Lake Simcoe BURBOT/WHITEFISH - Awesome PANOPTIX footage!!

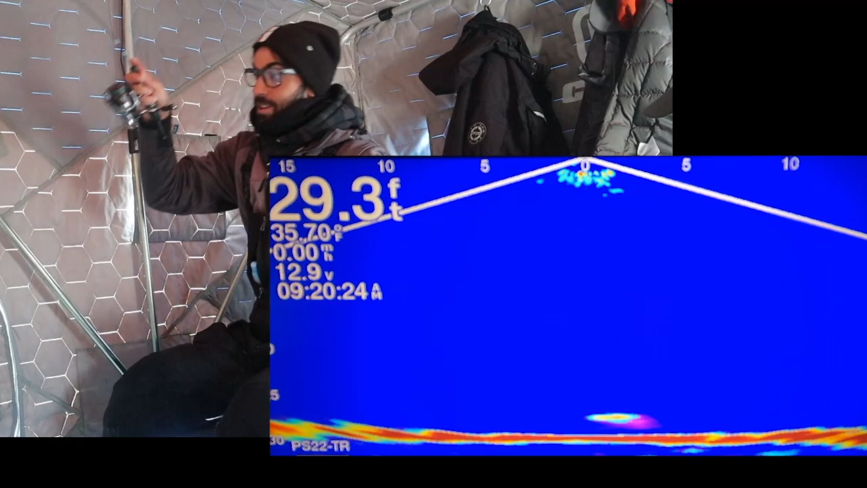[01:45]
On screen: depth 29.3 ft
wow that's a big way that was oh my gosh
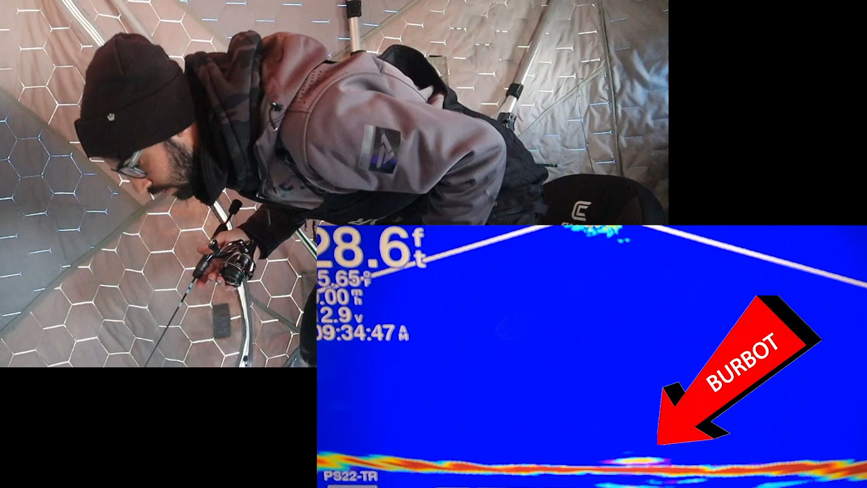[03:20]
he's right on it looking at it god dude that was sick that was so sick
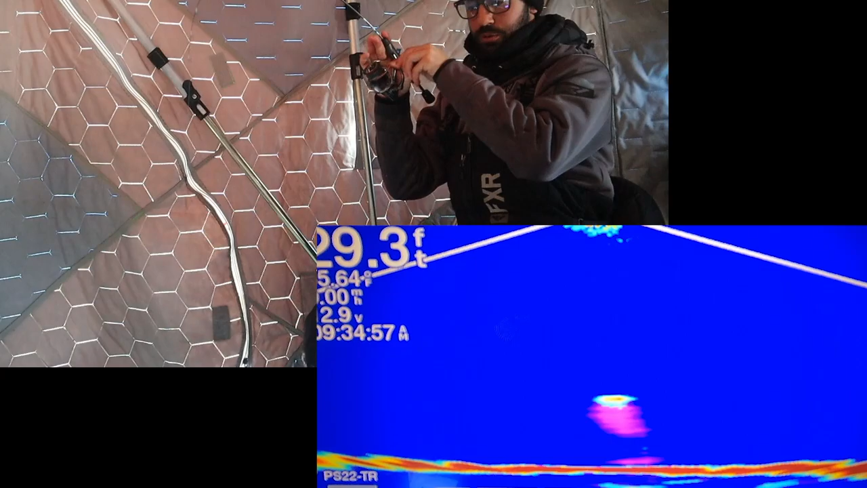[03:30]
On screen: depth 29.3 ft
i literally just saw him choke it look at him right down the hole
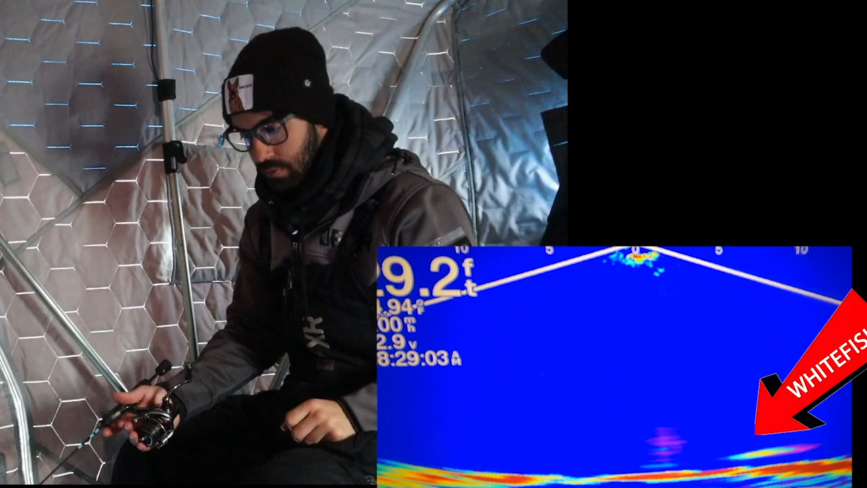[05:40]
There's one, flying in, got him,
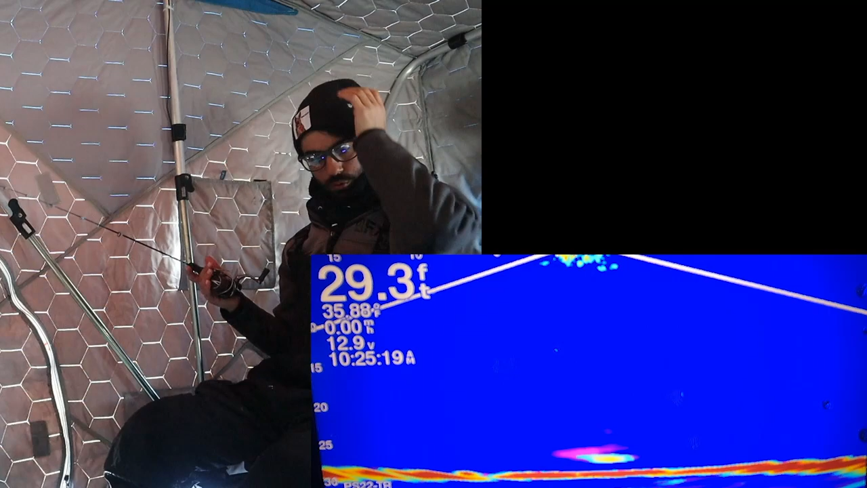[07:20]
On screen: depth 29.3 ft
Go fish, fish, fish, fish, two of them, two of them. Oh my gosh.
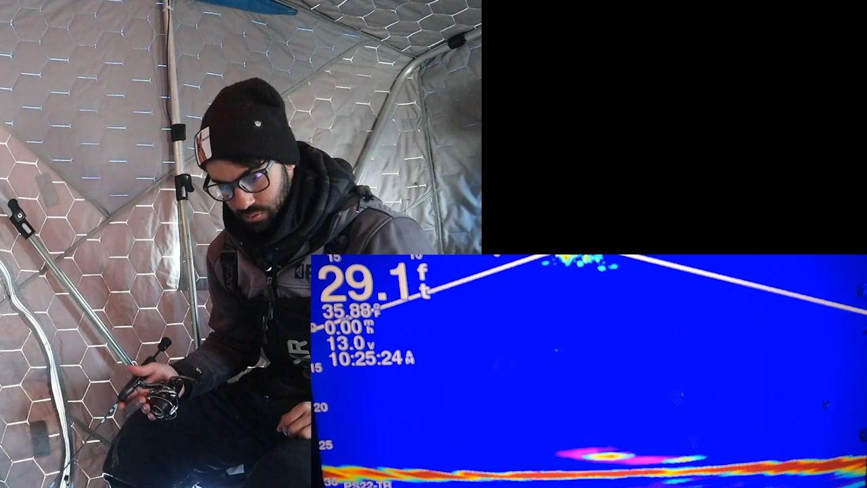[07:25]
On screen: depth 29.1 ft
Can you see them? Go right back to it. Got them.
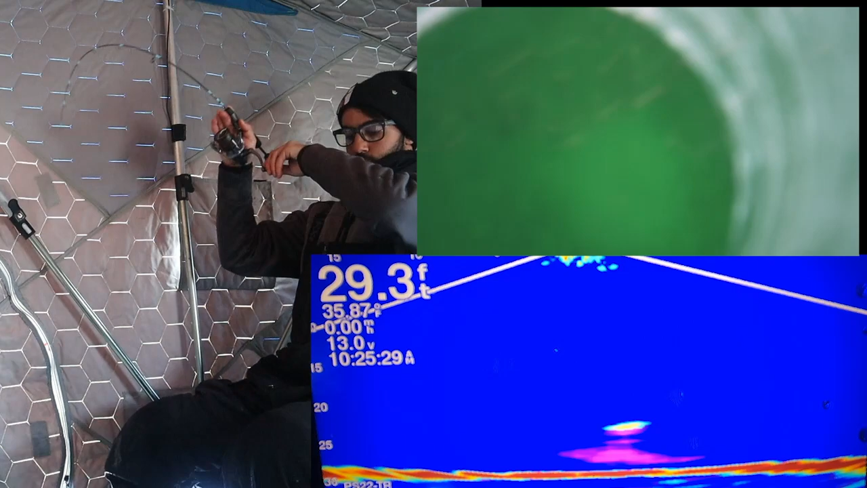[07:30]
On screen: depth 29.3 ft
Oh my gosh. That feels big.